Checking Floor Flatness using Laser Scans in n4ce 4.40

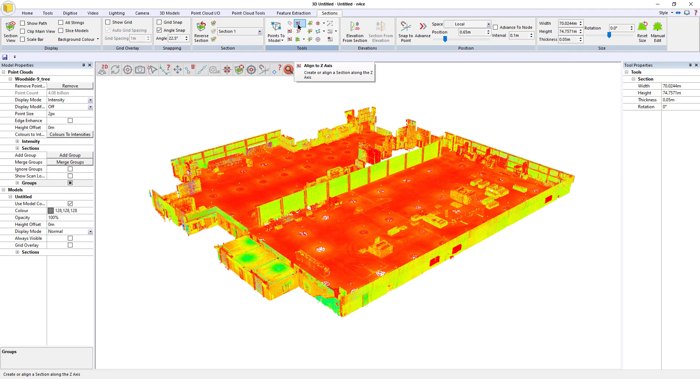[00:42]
So if I want to show quickly deviations in the floor flatness, what I'll do is I'm going to go to sections and I'm going to go to quick Z. Okay. And that's given me a section there. And what I'm going to do is if I just pop open the section view,
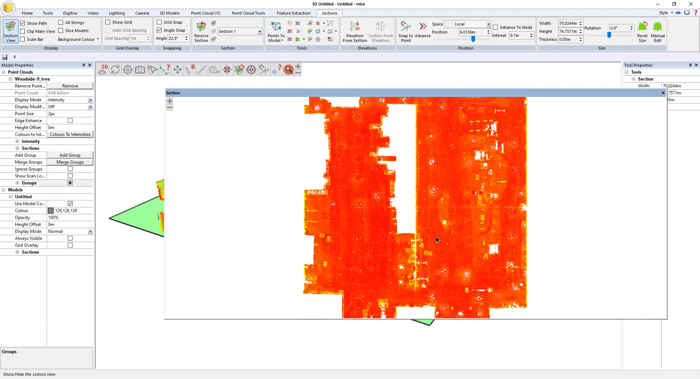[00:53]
I'll drag that onto the screen and that section is currently at a random datum, probably the lowest in the data set. So I'm going to go snap to point and I'm going to say click a point there for instance. Okay. And it goes to approximately six. So if I set that to six exactly, that gives me a nice datum to stick to. And over here in display mode is currently set to intensity, but below that,
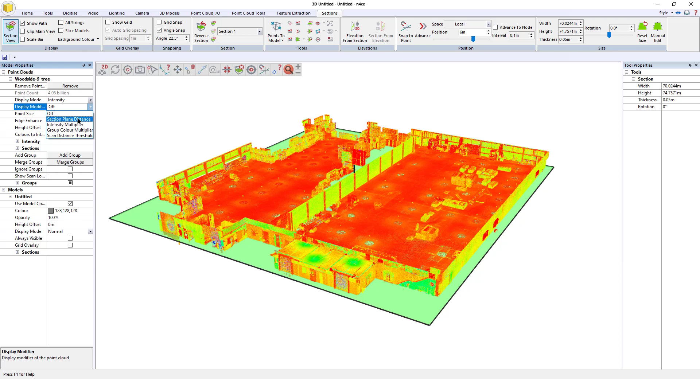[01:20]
if I set that to section plane distance, it will then color the point cloud based on deviation from that surface. Okay. And if I just change the original display mode to say normal.
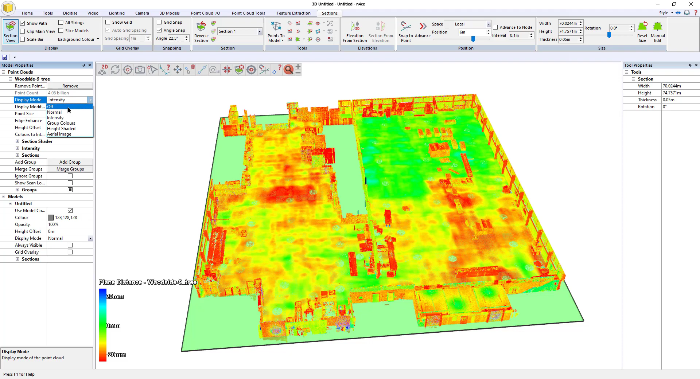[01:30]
Okay. Which basically just shows obviously the data doesn't have any RGB. It just has, uh, intensity.
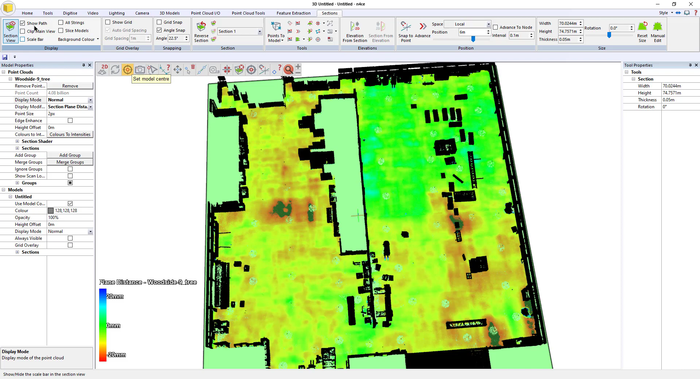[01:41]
What I'll do is if I just then turn off the section, you can, you can see them data. Okay. Okay. So we've got our shaded floor plan at the moment, obviously, and I just need to expand the section shader and I'm going to say, well, let's shade, uh, instead of 20 mil, 10 mil increments.
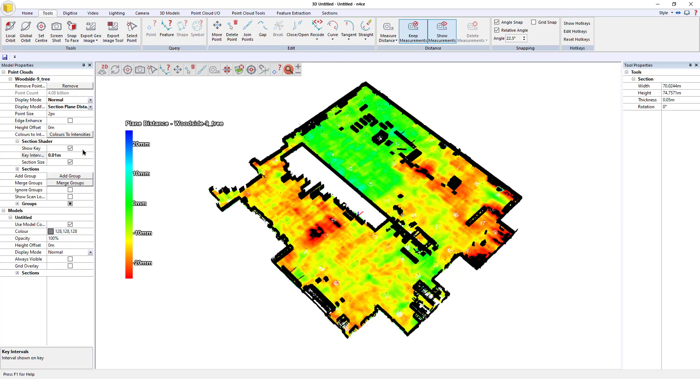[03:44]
And then I can just leave that on the screen there and then I can just quickly go to the tools and do a screenshot and that will then include this as well in the screenshot. But let's say for argument's sake, instead of that, I actually want to create a contour plot of what's happening in terms of the ground levels. So we'll turn off the section plane distance, put that back to intensity.
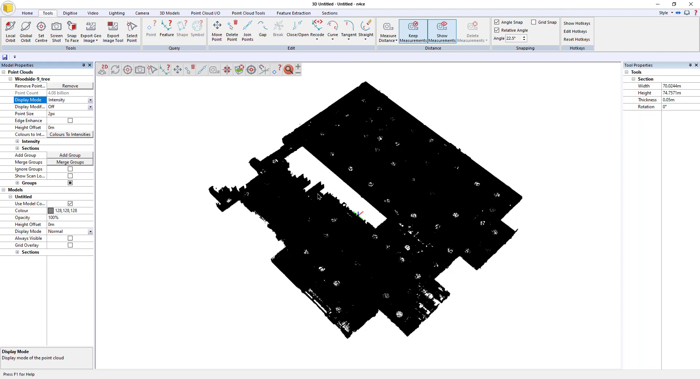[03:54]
And I'm going to clear the section so I don't need it.
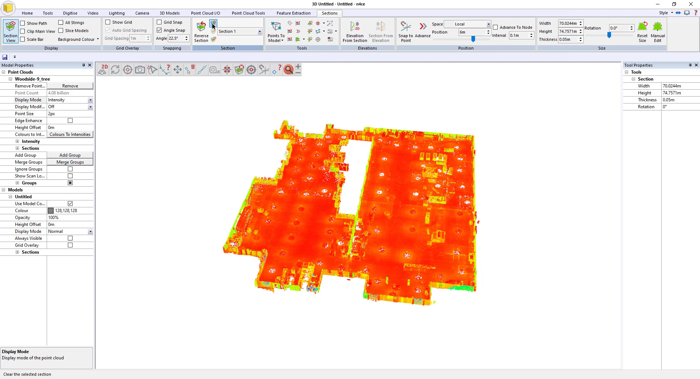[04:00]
We'll go back to the tools, edit box, and I'm just going to jot the box down even further so that it has less work to do in a minute, just less points to process.
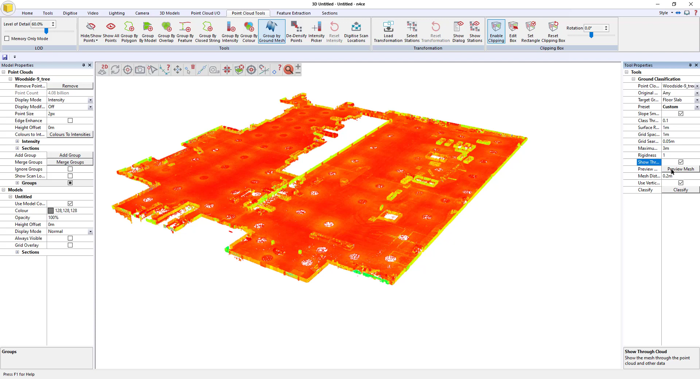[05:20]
Yeah. I'm going to show through the cloud and click preview mesh.
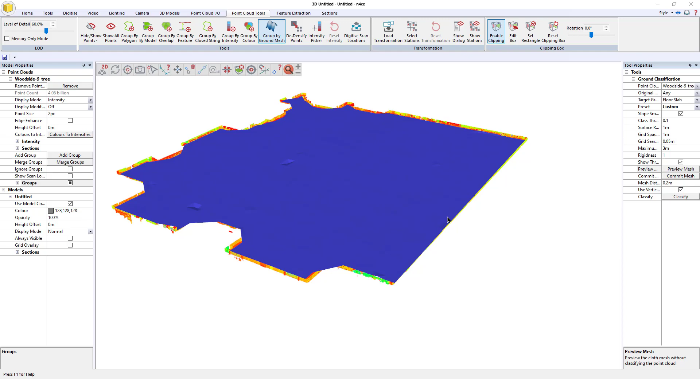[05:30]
Okay, so if I just untick show through mesh, so what we've got looking at the moment now is we're looking at a surface that is actually approximated, uh, using the lowest levels. Okay. Nothing's actually been recategorized yet. It's just giving us a preview of what the lowest surface looks like. Okay.
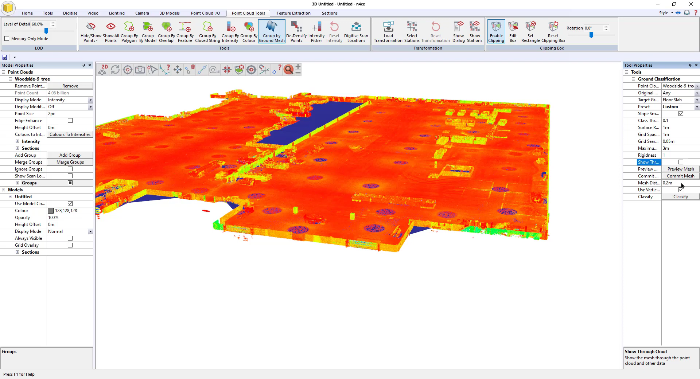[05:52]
Um, now what I need to do is I need to recategorize the data that's close to that. And at the moment it's going to use a distance of 200 mil, which is going to be too much. We don't want that much data cause I'll start going up the walls. So what I'm going to do is I'm going to start by making that say 0.025. Okay. And under groups, I am going to set the last group. So instead of saying use cloud to say group color.
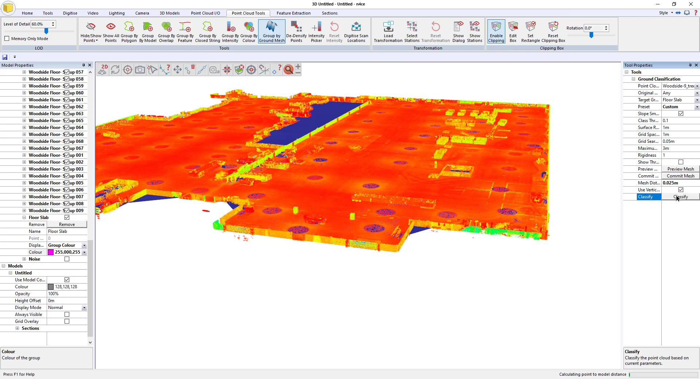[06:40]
the data is going to be now anything that's vertically above that surface plus or minus 25 mil will be moved to that surface. So let's have a look.
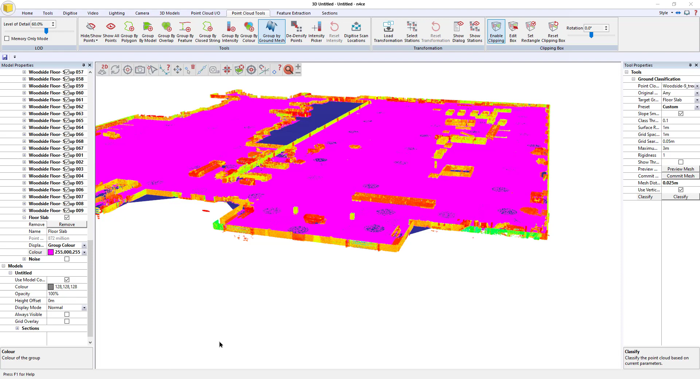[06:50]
Okay. So as you can see, pretty much everything has gone magenta because it's been moved into the floor slab group.